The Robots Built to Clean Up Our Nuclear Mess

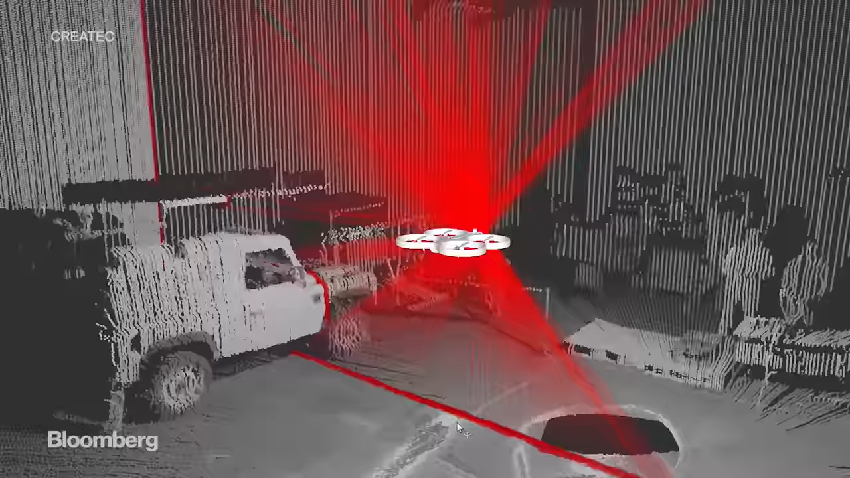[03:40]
This quadcopter is autonomous and already using artificial intelligence to see and think for itself.
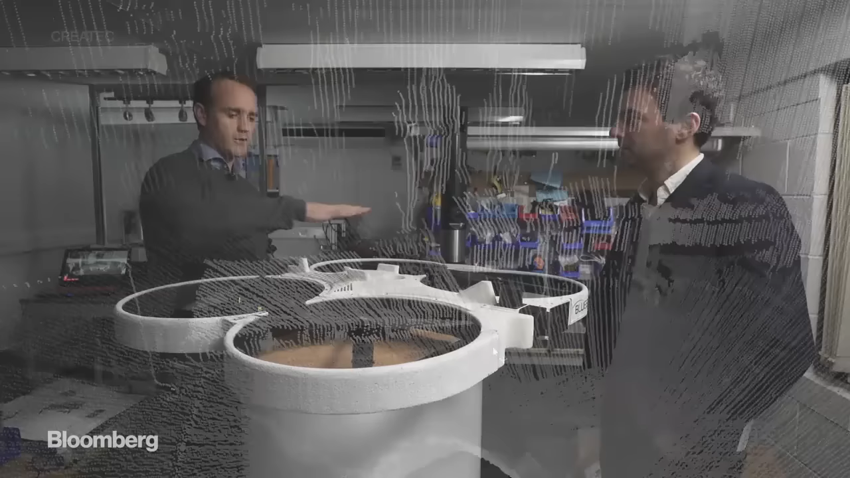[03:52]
It's not the physical substance, it's what's inside this section of the drone, where you have a brain, if you like,
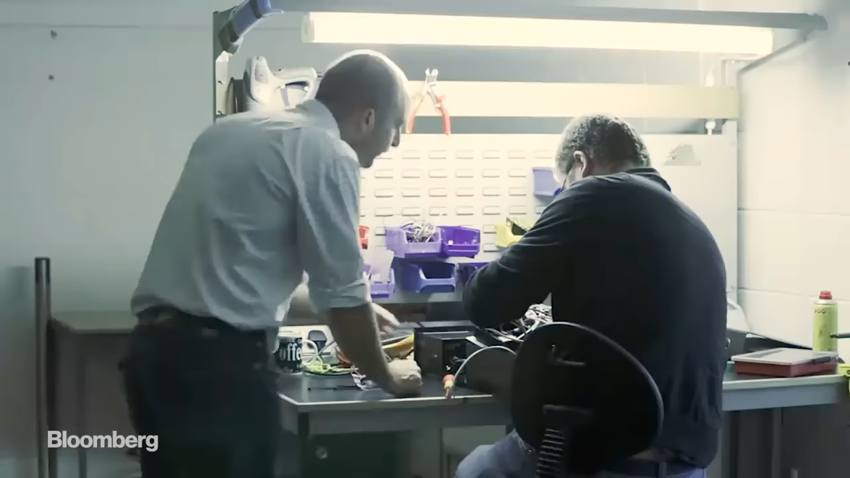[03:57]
which is capable of perceiving its environment in three dimensions, and then making its own plans for how to move and act within
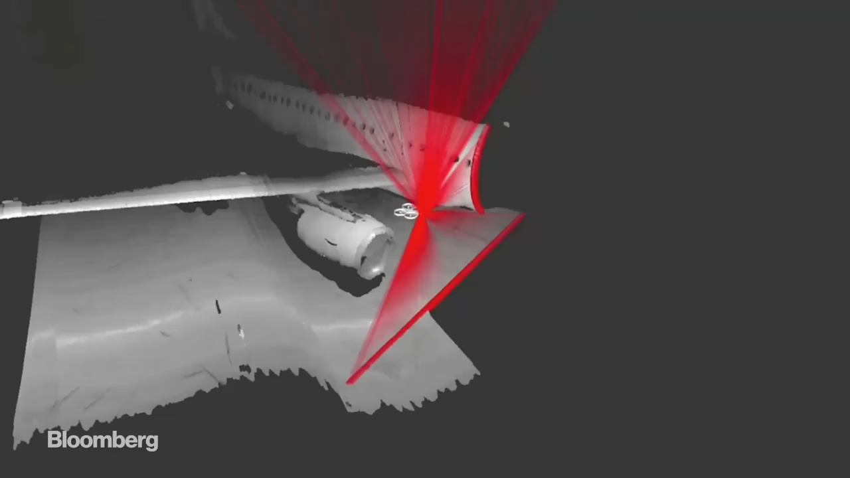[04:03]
that 3D environment to do what a person would do if the person was there.